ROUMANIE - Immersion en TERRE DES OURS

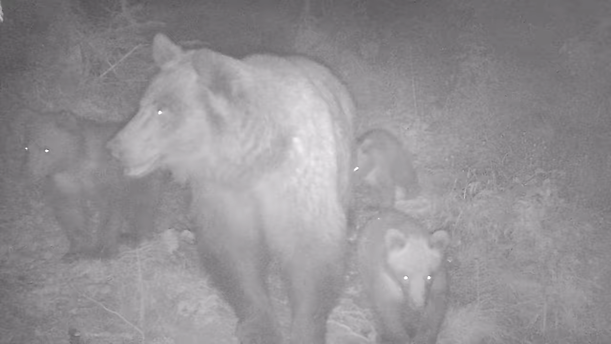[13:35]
En vrai, c'est totalement bête parce qu'on les a totalement vus toute la nuit. Hein. Mais juste les voir sur le piège photo là, c'est.